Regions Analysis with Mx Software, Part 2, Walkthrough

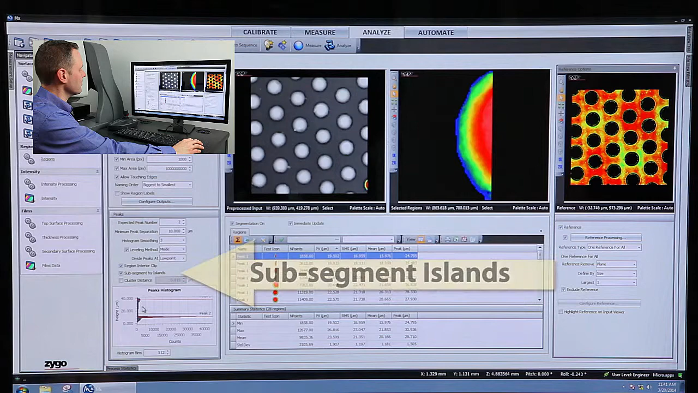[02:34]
And then what I'm going to do is further sub-segment each of my regions by islands.